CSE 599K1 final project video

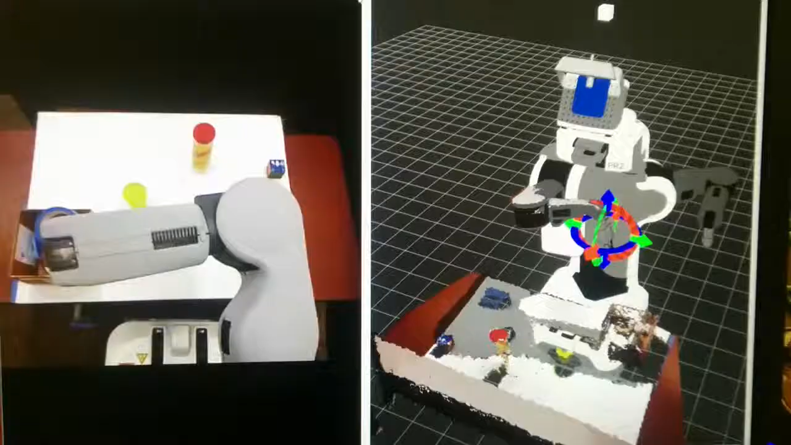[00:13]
An example of the teleoperation interface is shown here. On the left side, the user can see a view from a camera on the PR2's head. On the right side, the user can see a 3D model of the robot and a point cloud representation of the world in front.
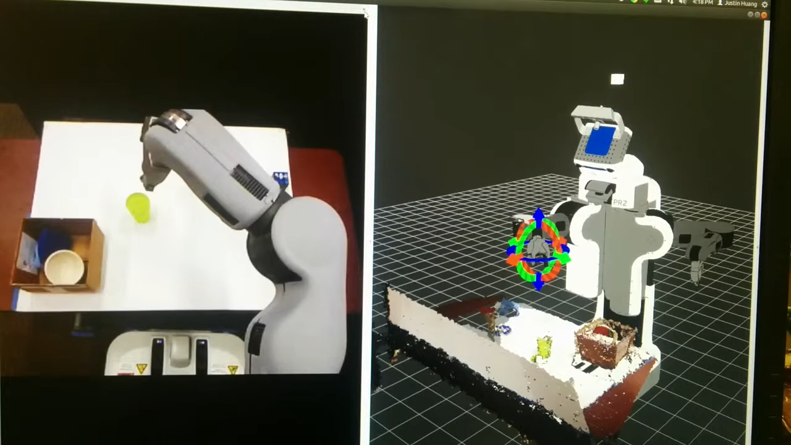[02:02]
In general, our results suggest that people had a hard time using the point cloud view to see objects and their locations. While the camera view was clearer, it didn't contain enough information for people to grab objects effectively.
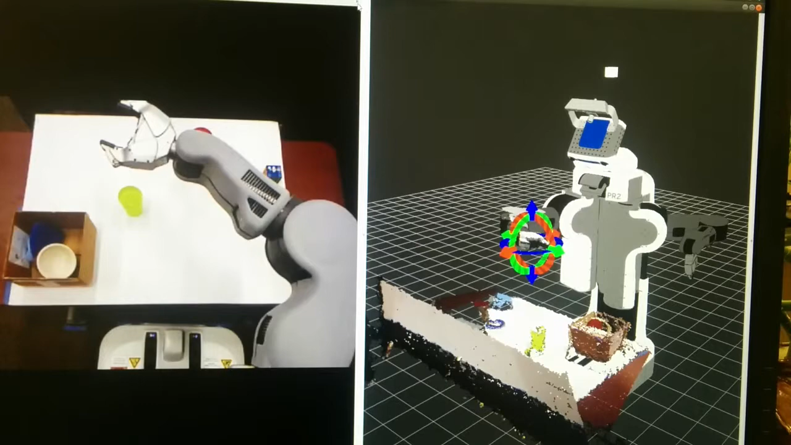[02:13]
Only 40% of the user's time was spent actually moving the grippers to try and grab something, so better object perception would be a big help in this interface.